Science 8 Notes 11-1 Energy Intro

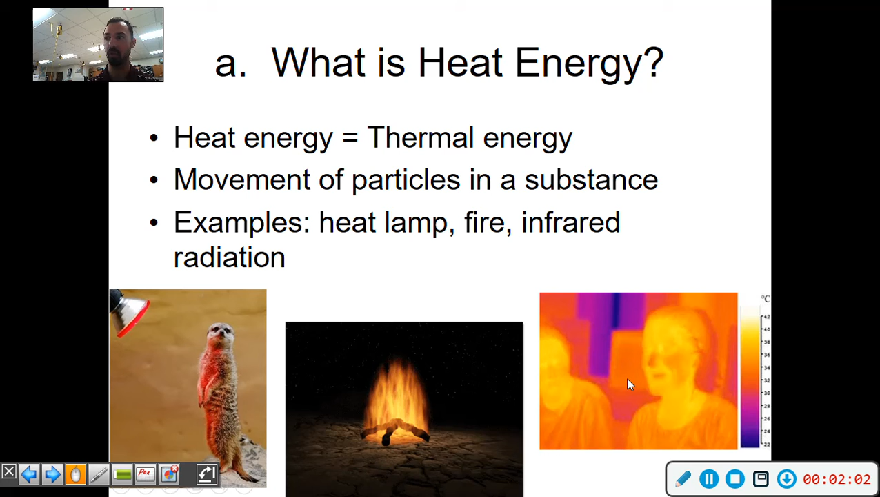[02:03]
because we give off body heat, and this thermal image shows that, all right? So you can see the red areas are the hotter areas, and the purplish bluish areas are the cooler areas. So by the students, you can see the heat, that's where it mostly is. Okay, mechanical energy is basically energy with moving parts.